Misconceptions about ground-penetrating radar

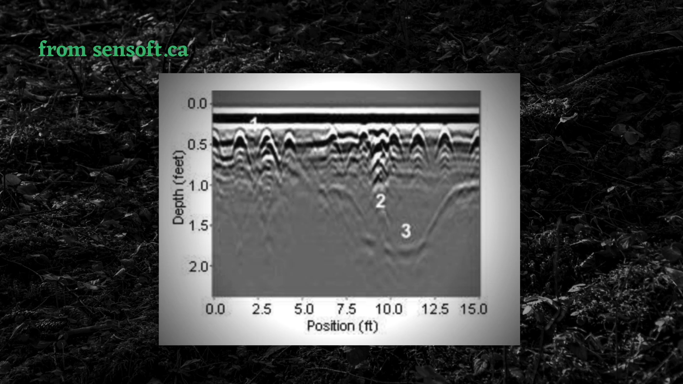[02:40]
And here is a ground penetrating radar display from the same website that I was showing you earlier as well. So here are various images taken using ground penetrating radar.
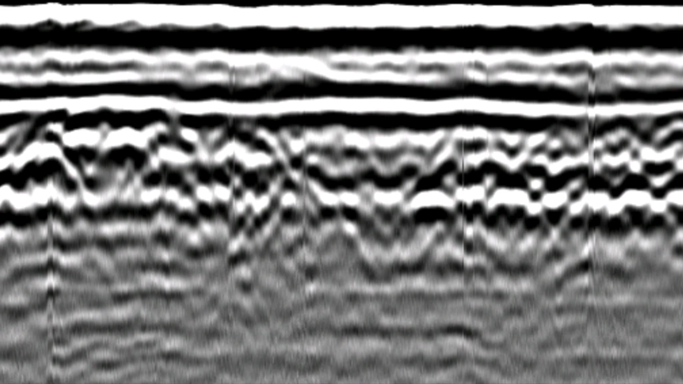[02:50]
And the point I'm making in this video is just that interpreting these